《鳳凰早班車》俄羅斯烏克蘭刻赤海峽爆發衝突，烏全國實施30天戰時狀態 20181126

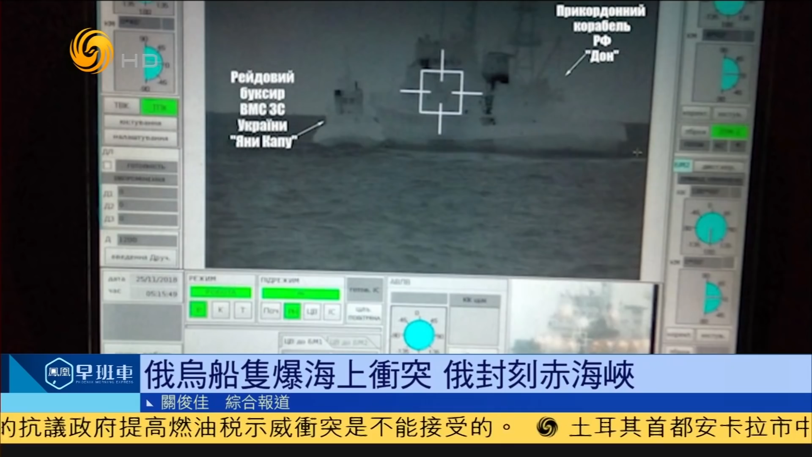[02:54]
船只撞到船身急引擎受损